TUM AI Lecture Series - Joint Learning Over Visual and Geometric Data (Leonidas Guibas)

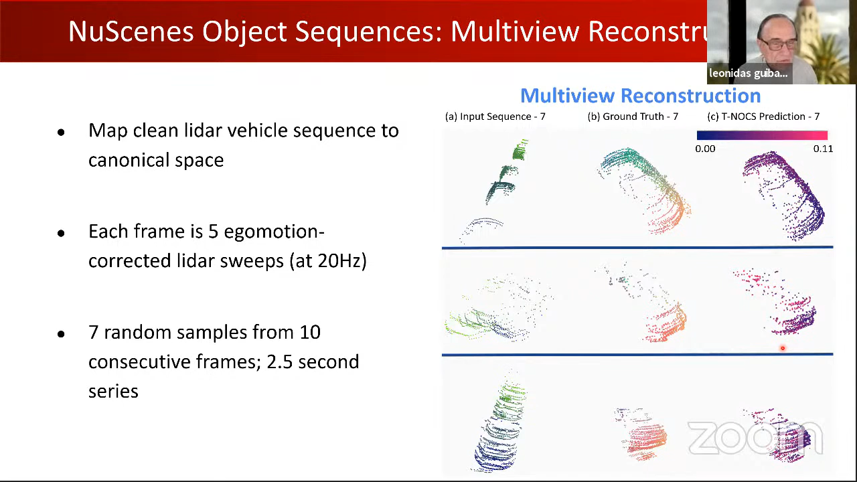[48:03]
I think I'll go very quickly over this next part, which is really an extension of this idea to motions not of cars but of people.
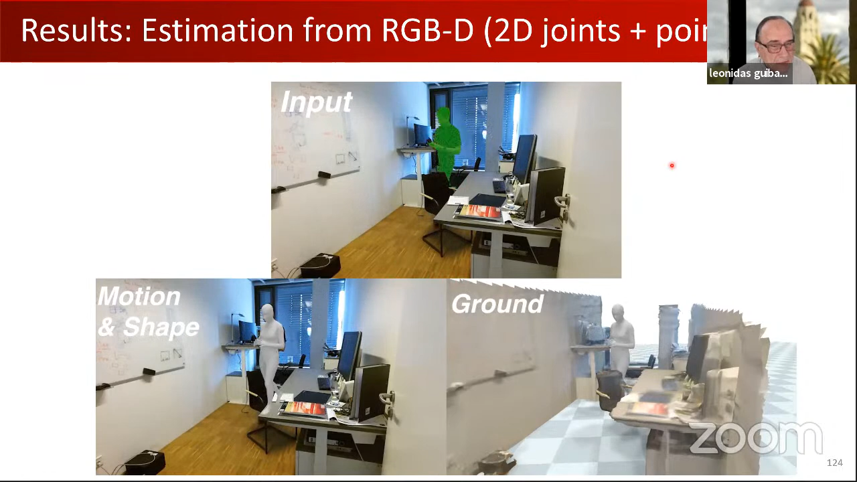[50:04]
This uses RGBD, so it estimates the ground plane and how the human walks on the ground plane. I'm almost out of time.